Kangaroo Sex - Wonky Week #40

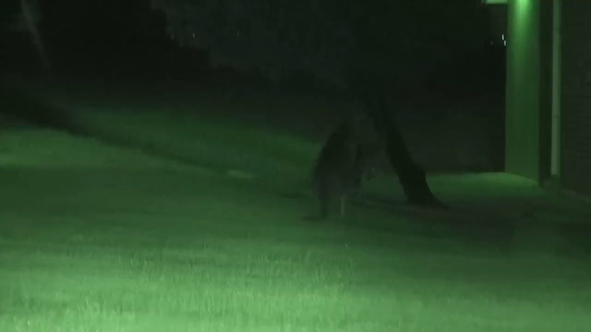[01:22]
oh oh it's a kangaroo sex I think it's kangaroo sex